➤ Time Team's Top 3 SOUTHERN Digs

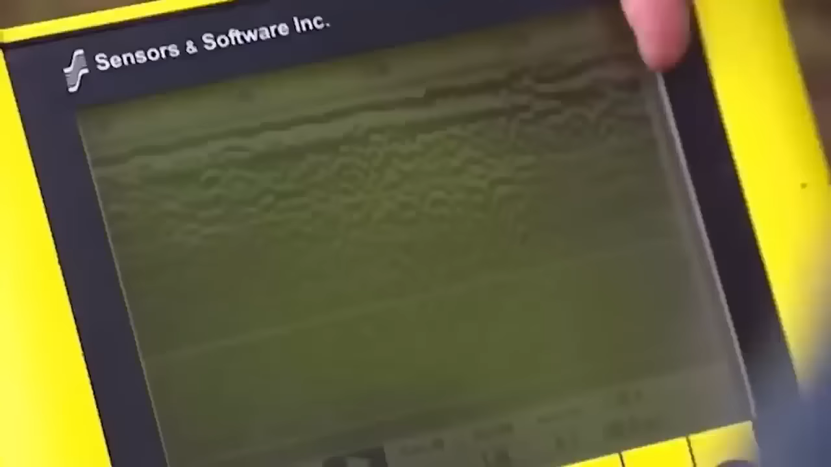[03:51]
That's where we reckon the wheel pit is. Then you see all these reflections going down.
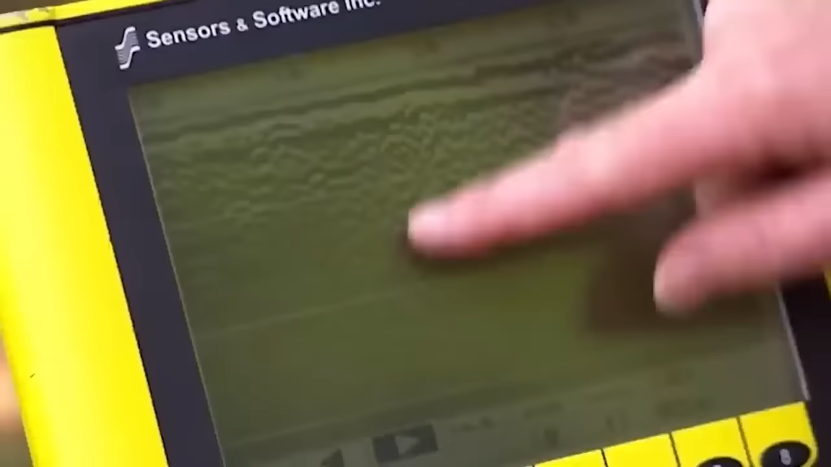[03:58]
Those are actually within the mill building.
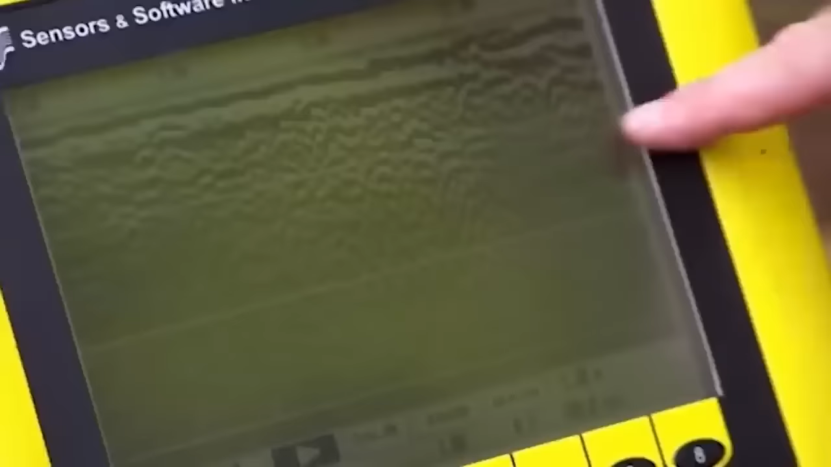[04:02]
And this is still inside the building, but suggesting we've got internal divisions.